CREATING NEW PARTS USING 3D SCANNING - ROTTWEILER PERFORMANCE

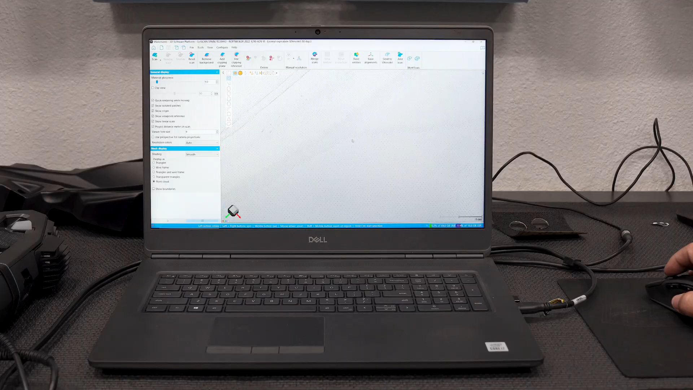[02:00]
so this is the point cloud where it's little tiny dots in space and those three dots
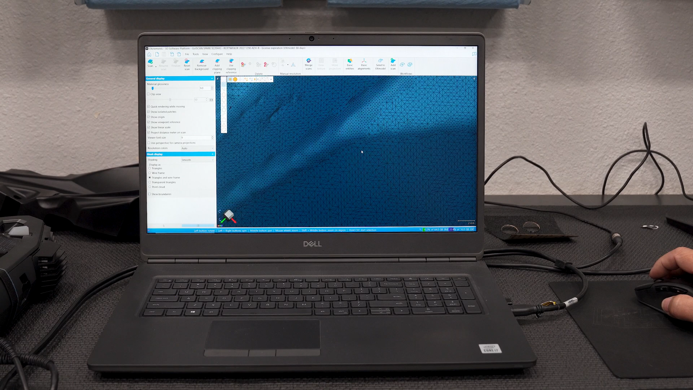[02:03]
create the triangles and all those triangles together create
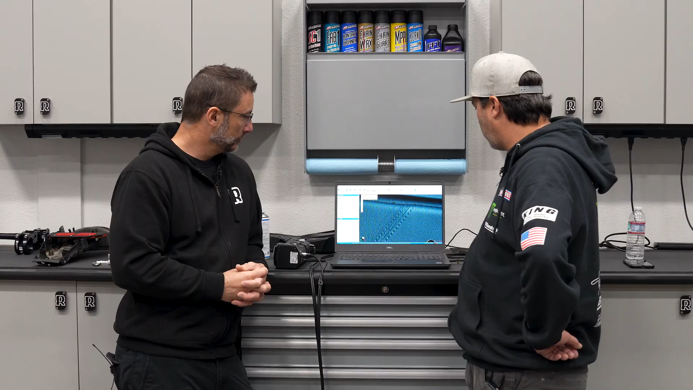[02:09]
our smooth mesh and you said it's...
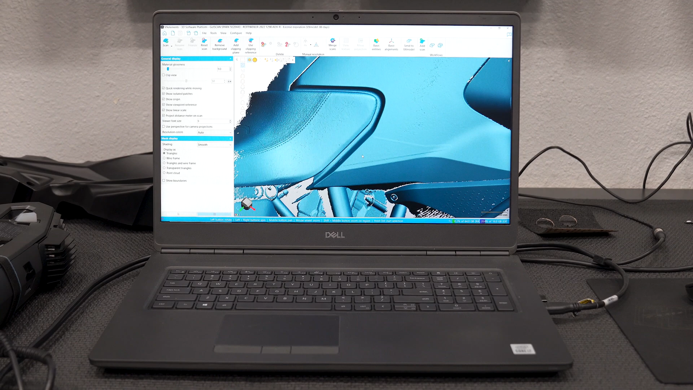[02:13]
You can even see all the stitching right here. I mean, it's so accurate. Accurate down to, you know, about 10 thou resolution. You can pick up all the stitching and...
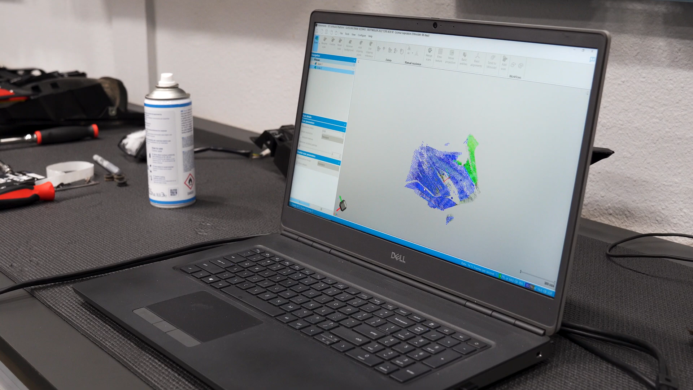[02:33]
Yeah, we'll take the point cloud in those triangles and create a, you know, we're working with this area,
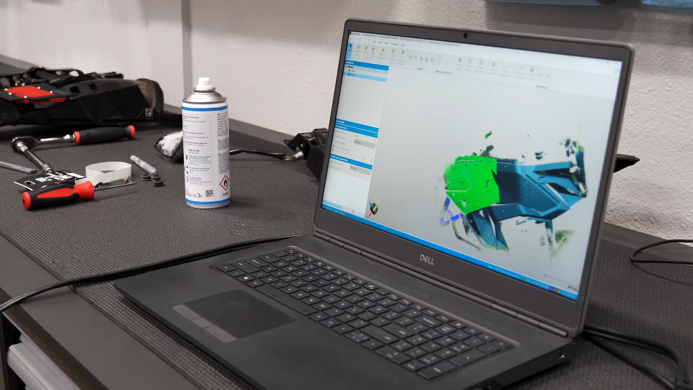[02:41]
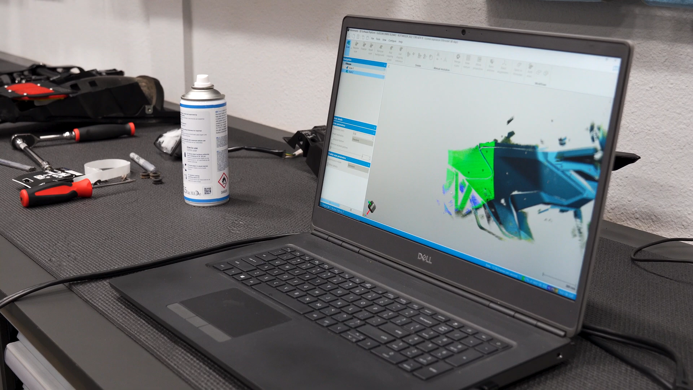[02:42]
so we'll tell it to create just a surface of that specific area that we could later take into CAD,
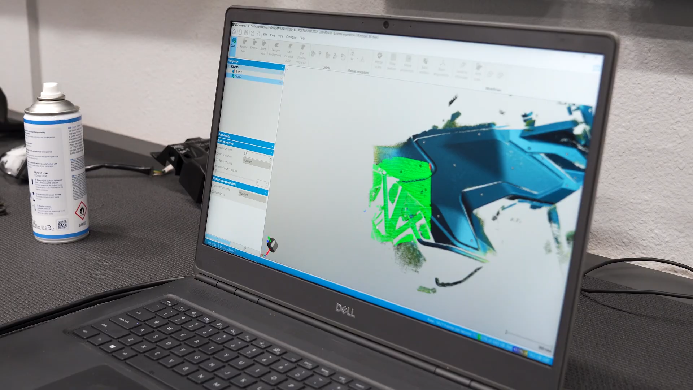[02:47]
trim that and add, whether it's a,